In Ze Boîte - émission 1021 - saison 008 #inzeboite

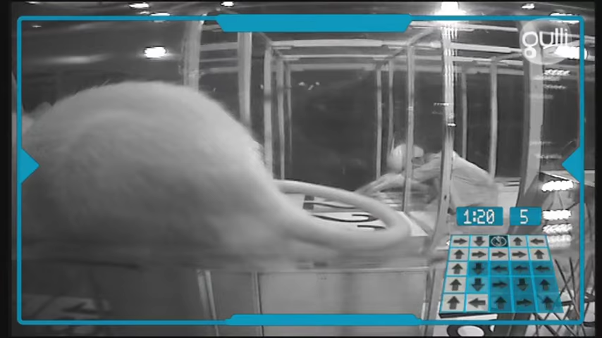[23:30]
Il y a peut-être un tunnel, petit point Ah, oui Voilà Voilà Un petit passage ici Voilà C'est bon ?